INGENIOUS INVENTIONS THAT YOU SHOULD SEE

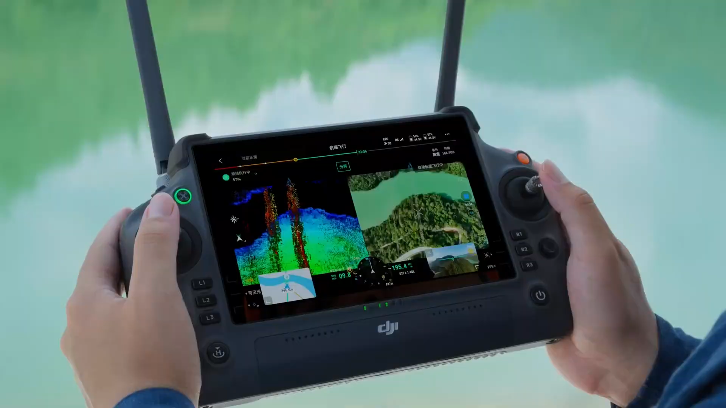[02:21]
For those interested, the price of this LiDAR is approximately $19,600.